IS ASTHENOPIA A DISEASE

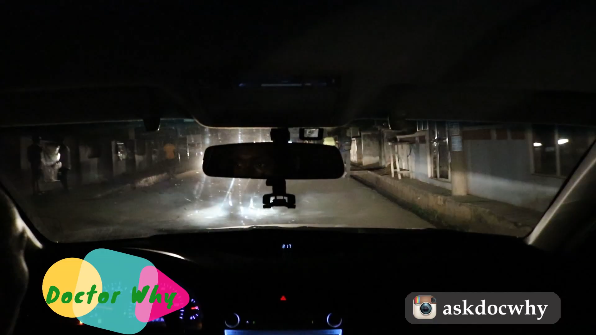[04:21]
If you are the kind of person that you are driving at night and the light is coming too much,
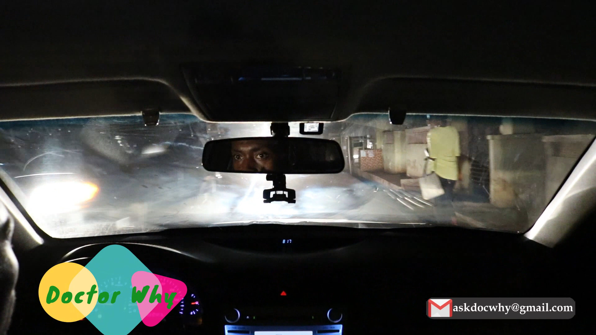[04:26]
some vehicles have this function of you can easily tilt the rear view mirror and once you tilt it, it reflects or it deflects the light away.